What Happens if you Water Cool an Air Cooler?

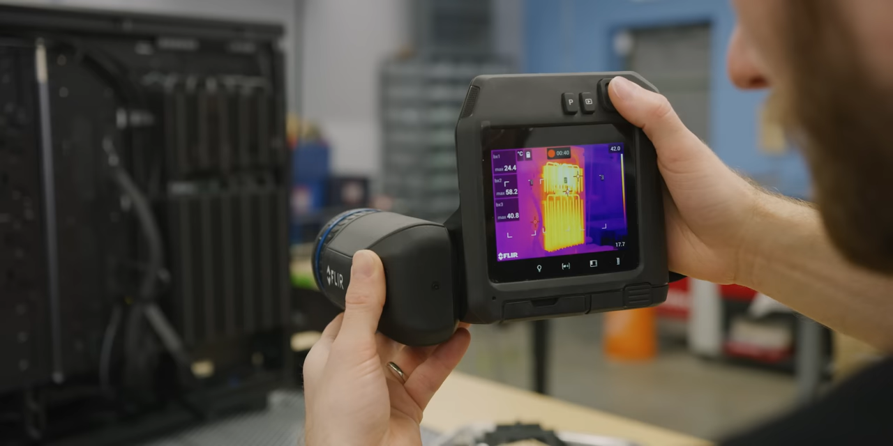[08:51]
It's not that much cooler at the very end of the heat pipe. It's really even. Meanwhile, over here, you can see that with every load spike, temperatures were peaking a little bit higher than before until now.